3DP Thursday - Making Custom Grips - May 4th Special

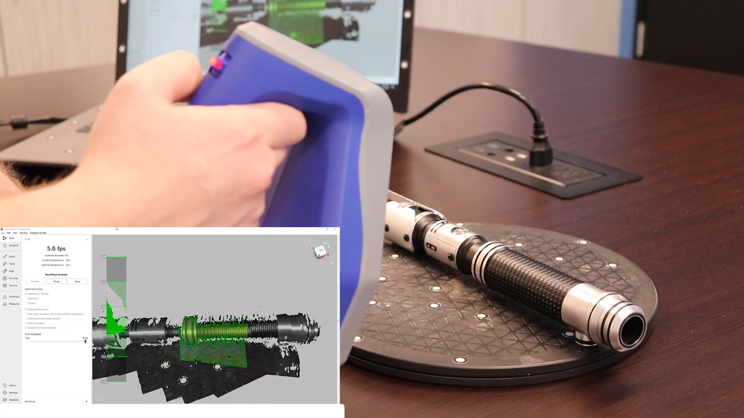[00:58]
Since this object is long with a small diameter we will
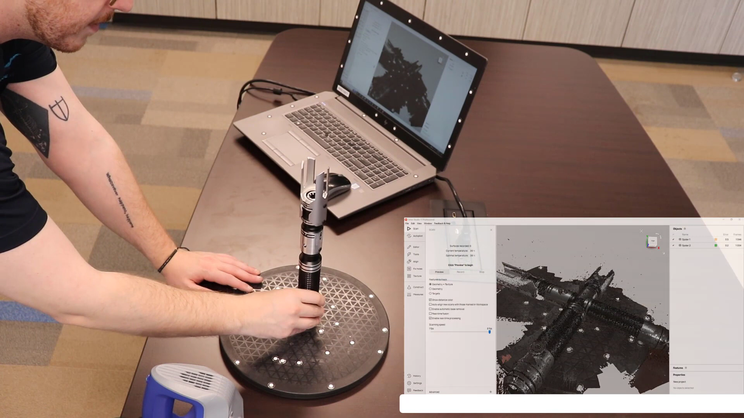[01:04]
need to scan it in three positions to properly align our scans together plus we can scan other parts of this object